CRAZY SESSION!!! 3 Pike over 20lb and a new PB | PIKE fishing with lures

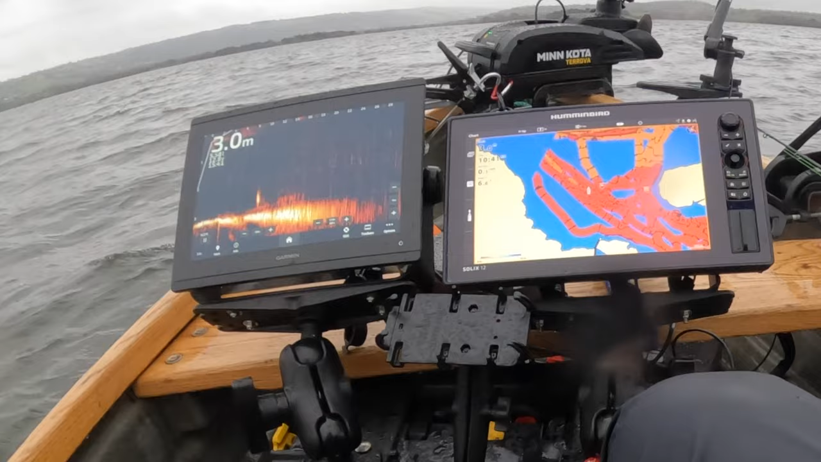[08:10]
On screen: depth 3.0 m
for a bit we found another pike we decided to try with the dead bait to see how it reacts